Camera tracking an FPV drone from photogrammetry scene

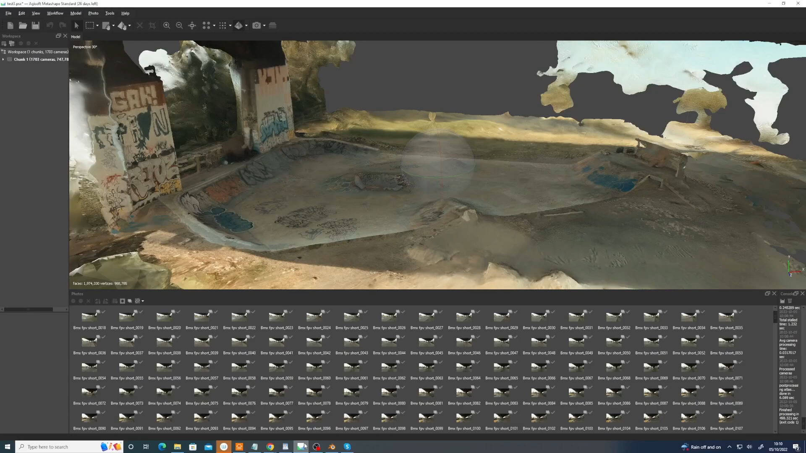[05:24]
but um pngs is good because you can put an alpha channel in there should you have letterboxing or other motion that's not consistent to
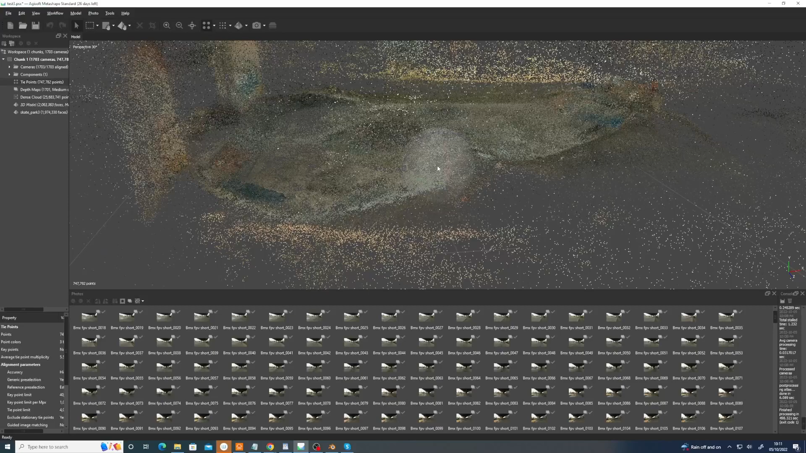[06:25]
a load of cameras uh which should show up like this um and um and that that's enough you can export the cameras export cameras out as a chan file which is like a nuke motion file which for cameras or axes or empties or nulls or like or for whatever transforms you know an object moving in xyz and with rotation um but it also supports the camera information as well so export that out
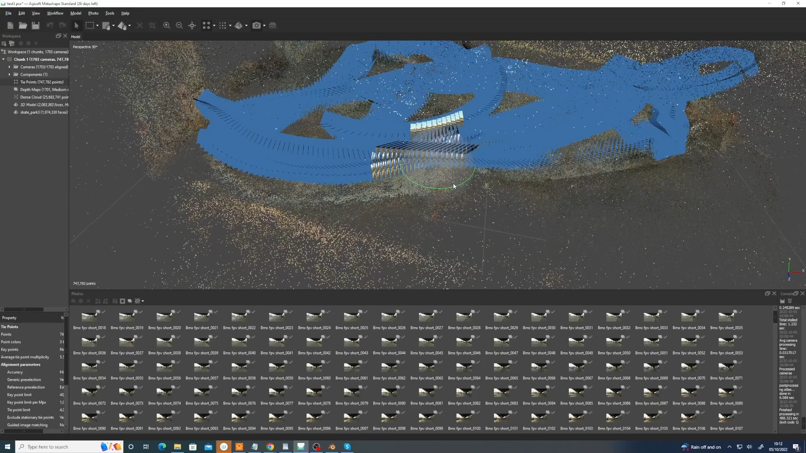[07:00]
as a chan file and then we'll have an animated camera that we can load into blender um or you know the thing is you can export all the cameras out as individual cameras but there's
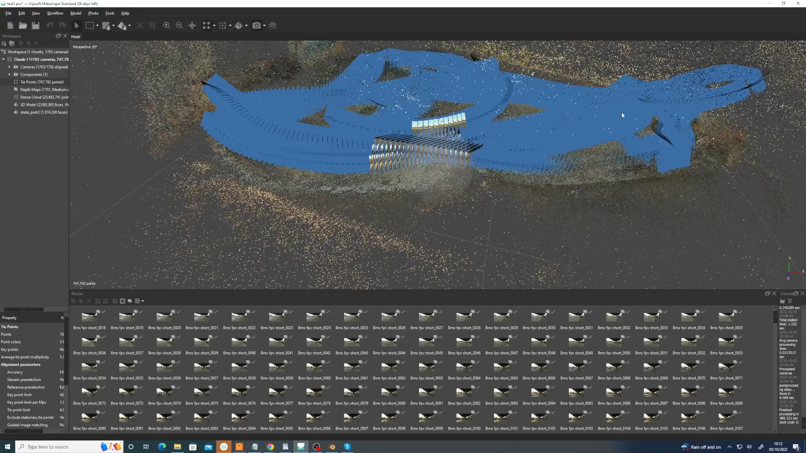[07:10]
like 1700 frames so there's like 1700 cameras so that's a lot of
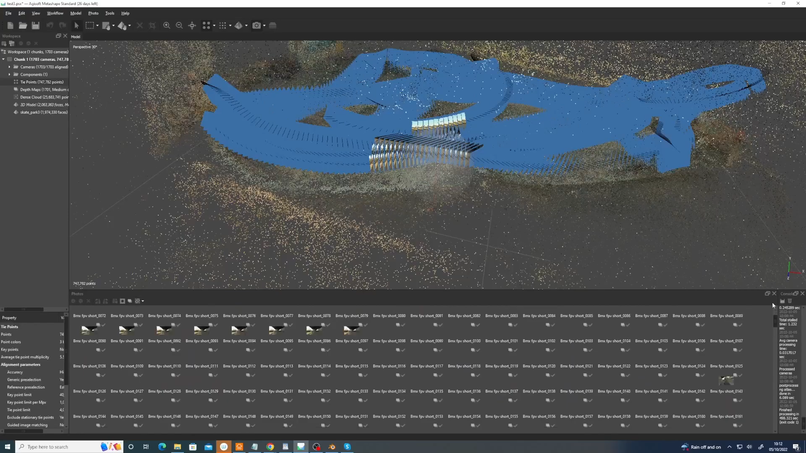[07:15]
cameras with each with their own texture it's easy to just have one animated camera which is the whole reason why i'm explaining this process with a an animated texture on it in the 3d program um so anyway you um just stepping through this program meta shape
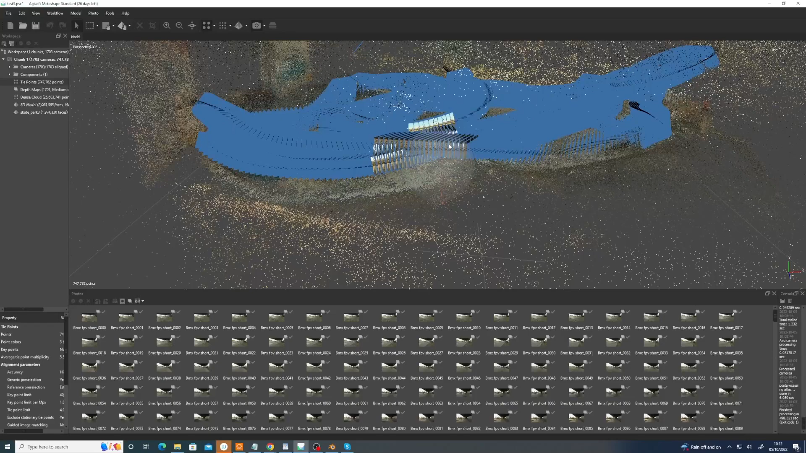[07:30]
so once you've built once you've aligned the photos you can end up with a you then need to build uh bent a dense point cloud i usually go for either medium or high ultra high is a bit insane and takes forever i mean like several hours um possibly days um it depends a bit on how high the resolution of the pictures are what color depth they are and how many frames there are but for this because there's so many frames i went with
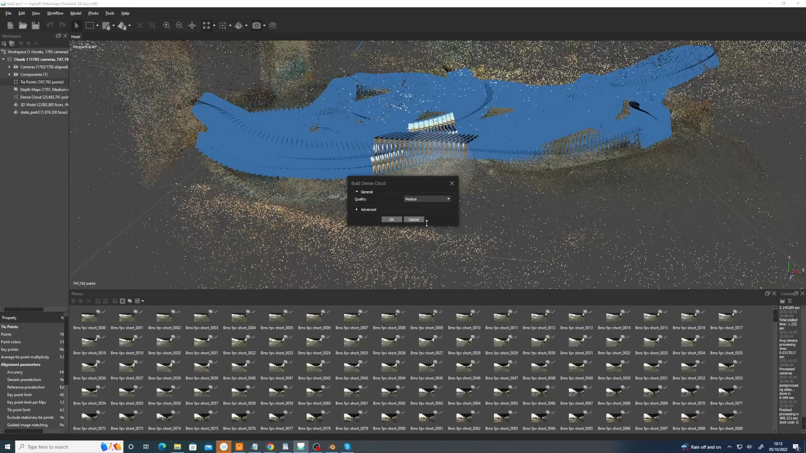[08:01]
medium and that will then generate a point cloud like so okay which you can see
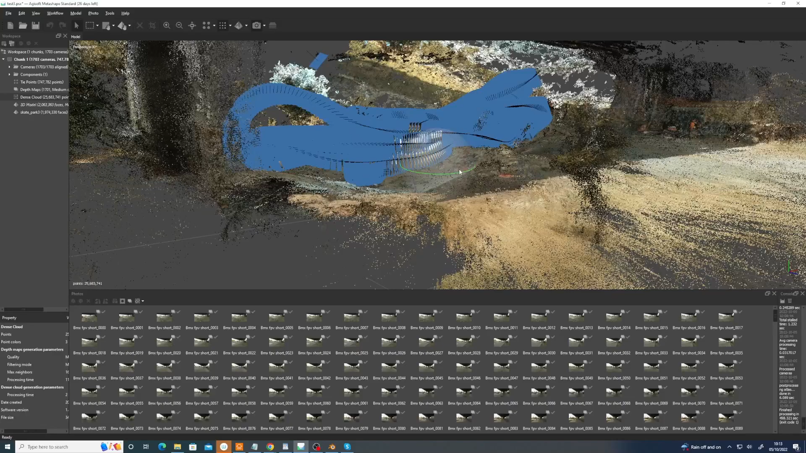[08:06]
um and then what i do is then go build mesh and i would go again just leave it with medium if you just leave it at the default settings so if you've done a high point cloud it will come in and say do you
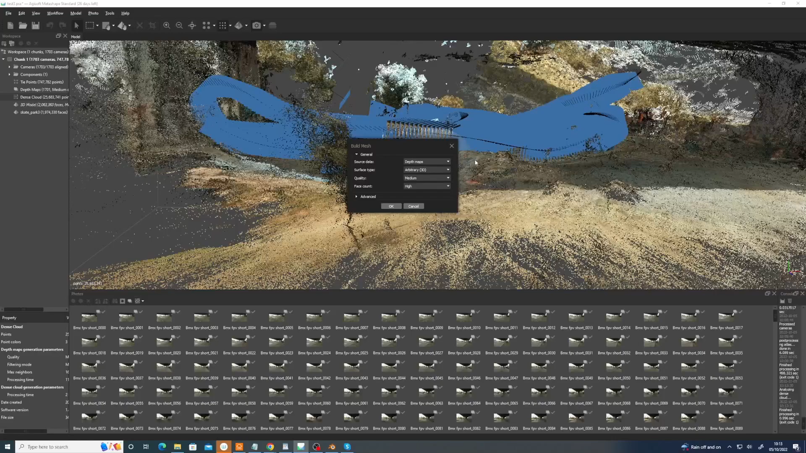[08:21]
want to do a high i'm just going with medium because it there's a lot of a lot of um a lot of images here um and then you'll end up with a model
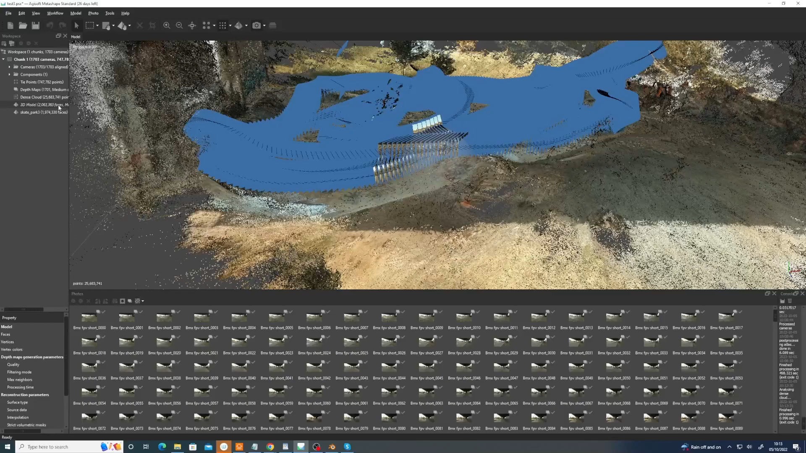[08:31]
like so um and um then uh what i'll do is um i tend to
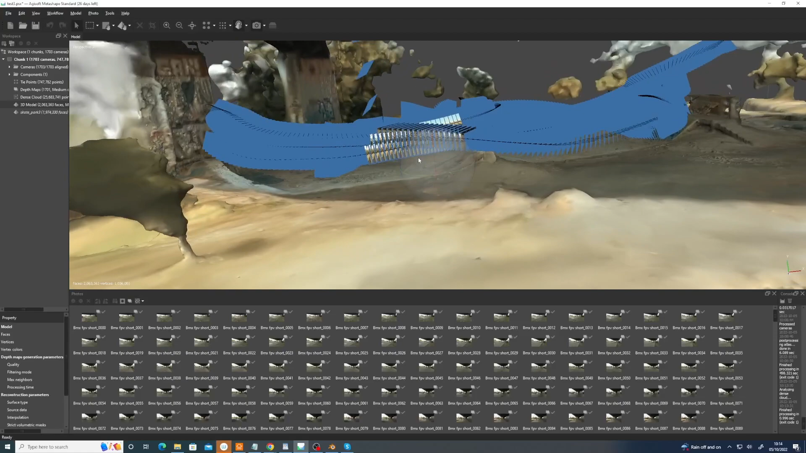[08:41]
trim off the excess and i'll export the model out as an obj file export obj and then in another program maybe like blender or zbrush or something export model
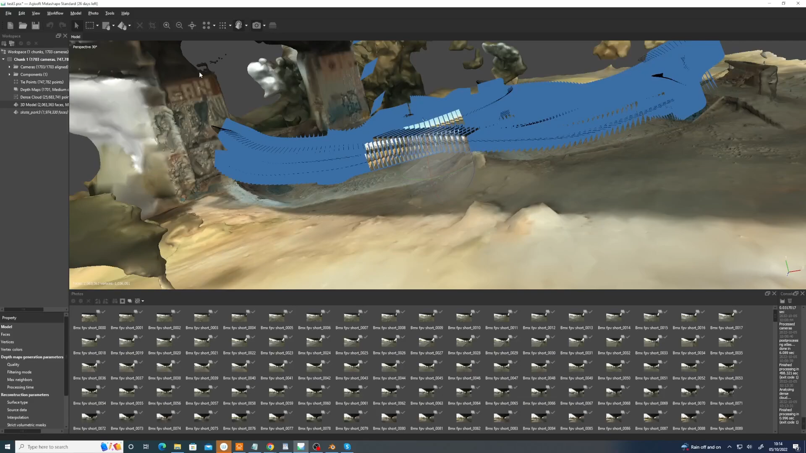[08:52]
um just chop out all the bits because you see we've got a lot of we've got a lot of all this
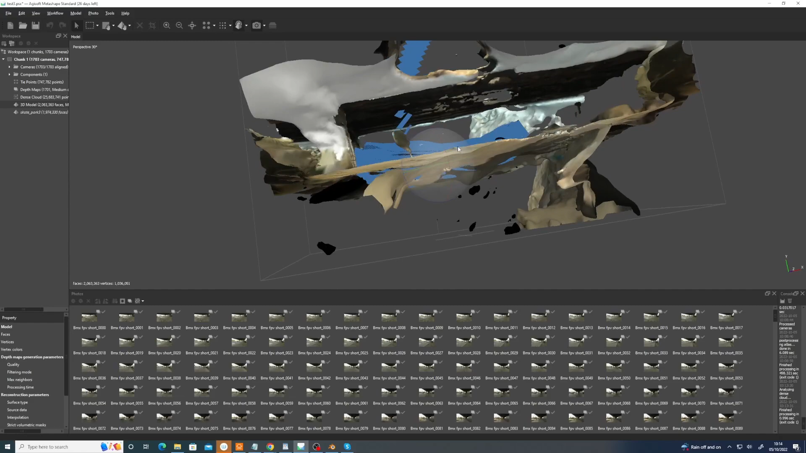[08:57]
these this stuff going on and so there would be no point assigning a uv
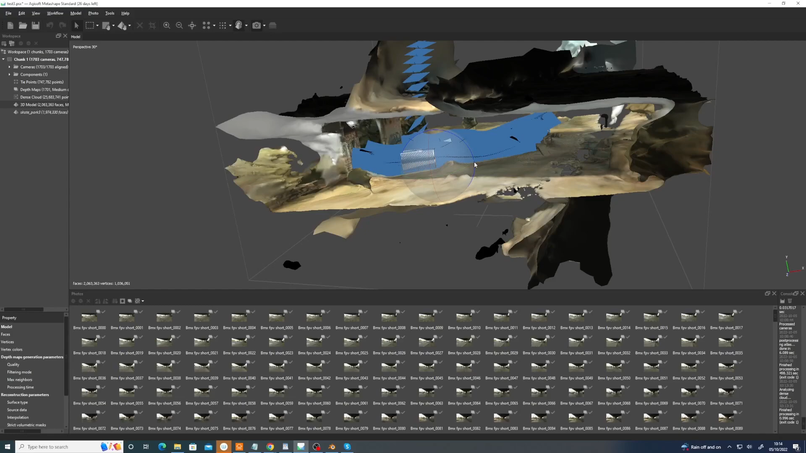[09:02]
because next thing to do is the textures and it needs to create a uv map and if it's uv mapping
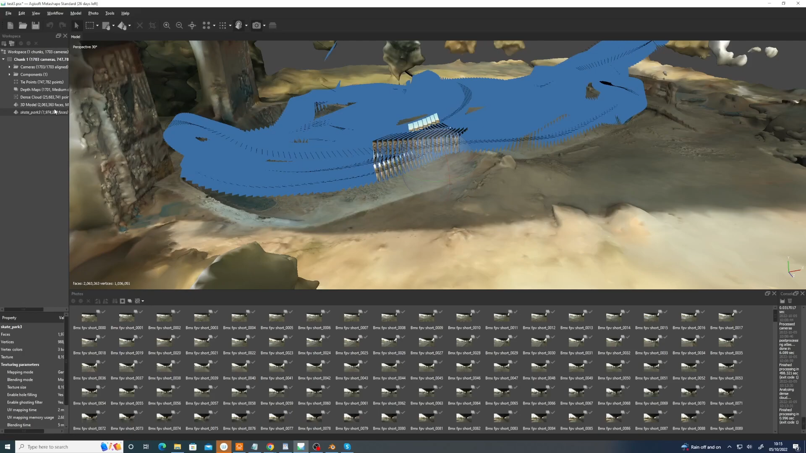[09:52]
for the model that you've got so anyway once you've done that um you once you've exported the model cleaned it up or done a re-topo re-imported the model you then um you can then do a texture bake so you go workflow build texture i went with four 8k tiles if it's going in the game engine you really probably would be better off doing